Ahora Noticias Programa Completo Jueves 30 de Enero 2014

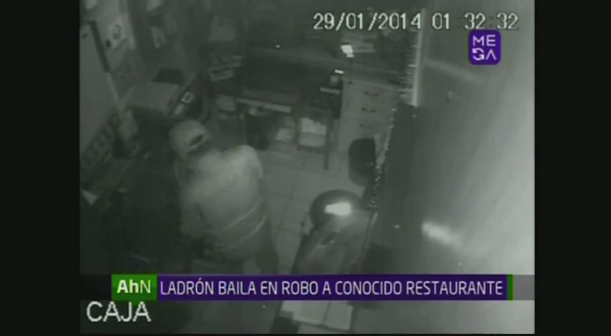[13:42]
Con facilidad accedió a las oficinas, donde se encontró con una caja registradora repleta de dinero. No sabemos si bailó porque puso música o lo hizo de felicidad al encontrar el millonario botín. Minutos antes, este solitario delincuente, solo provisto de una linterna,
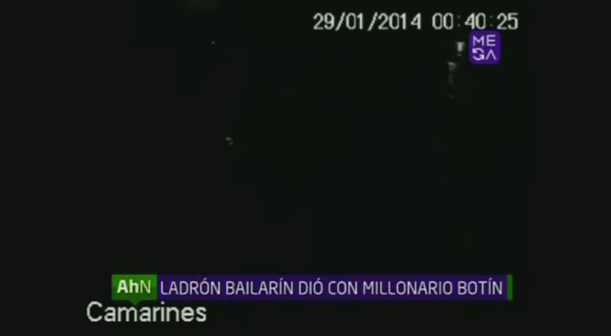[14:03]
recorrió el local hasta encontrar la oficina donde estaba la recaudación de 2 días, guardada solo en la caja registradora.
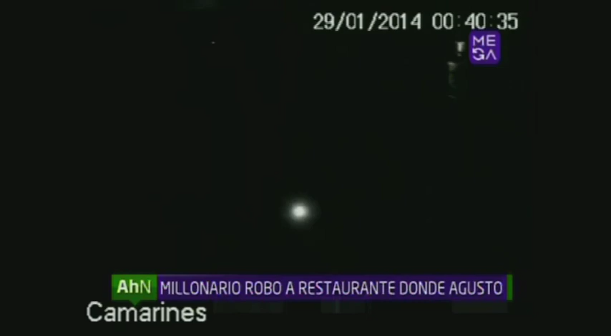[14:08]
Posiblemente por eso bailó espontáneamente al dar con una caja repleta de dinero a sus pies. Igual revisó cajones y muebles para ver si su suerte mejoraba aún más.